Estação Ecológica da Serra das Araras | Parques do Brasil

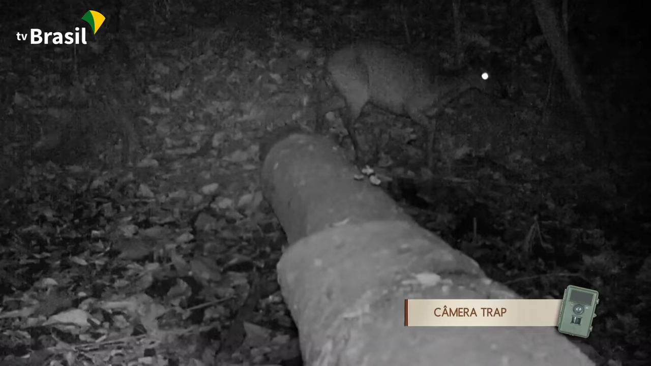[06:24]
Câmeras especiais revelam pequenas histórias que acontecem fora das nossas vistas. Uma paca tentava espantar um veado mateiro. O animal maior se afastou naquele momento. Mas logo depois voltou, trazendo companhia.
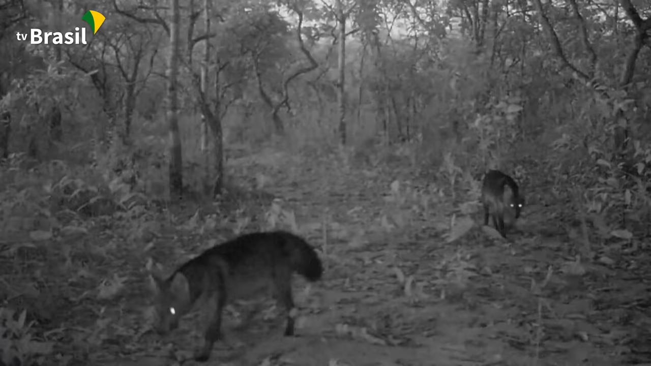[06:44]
Um casal de cachorros do mato seguia atrás de presas.
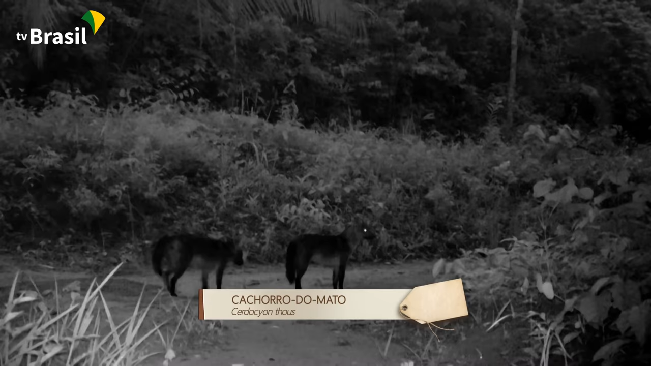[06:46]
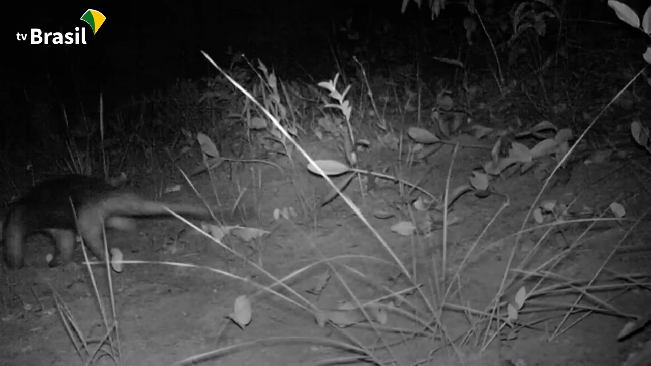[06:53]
Um tamanduá mirim explorava o local minuciosamente, procurando formigas e cupins.
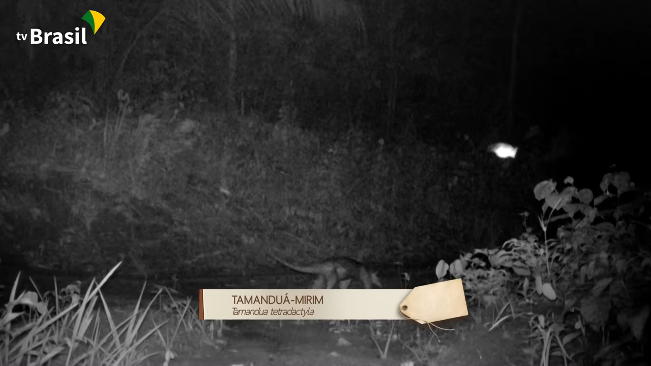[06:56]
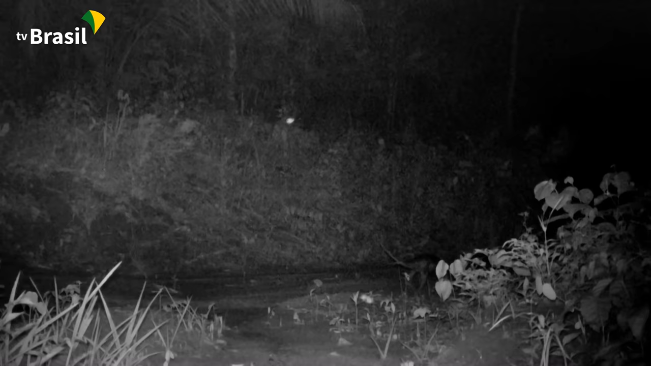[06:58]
E uma onça parda iniciava sua rotina com calma, observando a paisagem noturna.
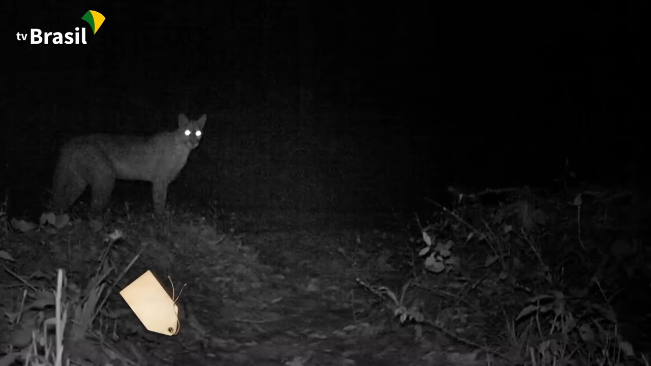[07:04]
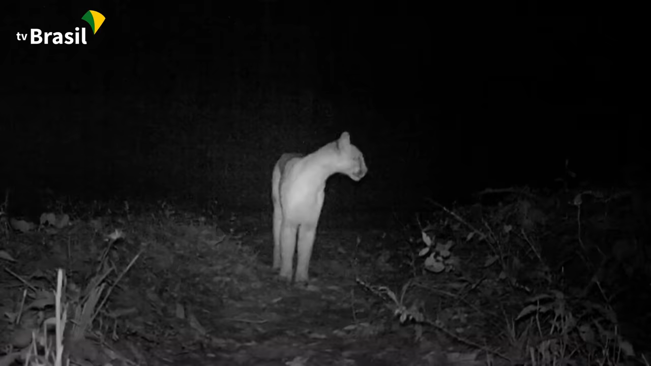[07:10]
Enquanto um lobo-guará empreendia sua ronda diária através do cerrado.
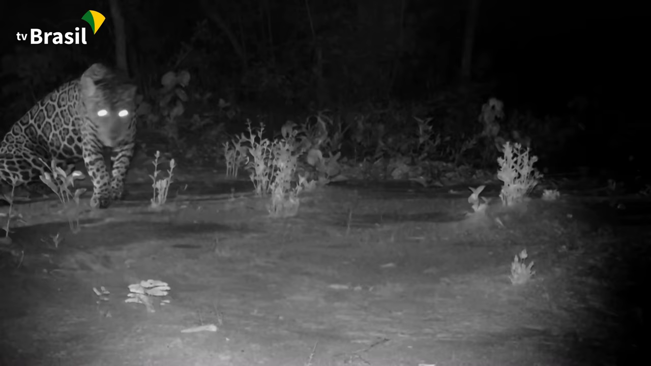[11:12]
Elas vasculham a unidade tanto de noite quanto de dia.
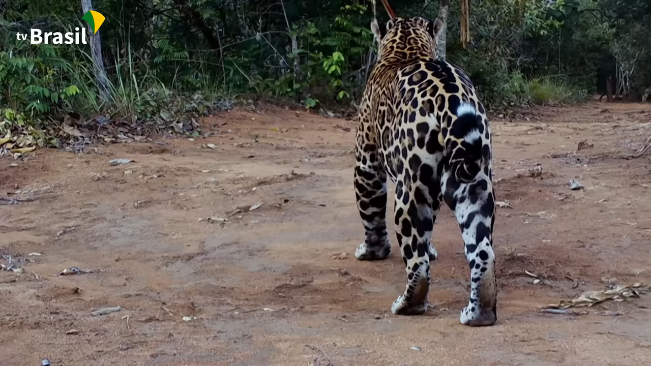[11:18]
O macho é maior e parece mais velho.
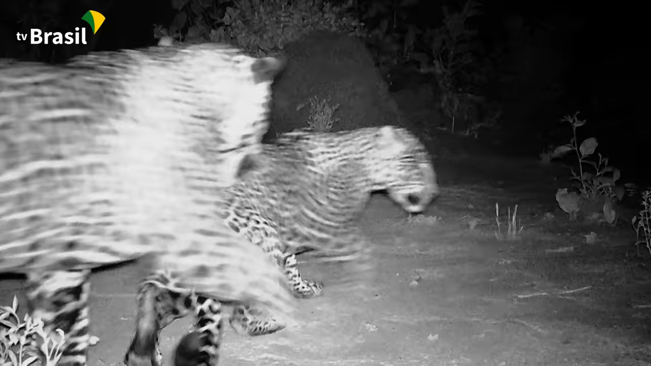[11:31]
A fêmea é bem jovem. Uma sequência de imagens revela a união do casal.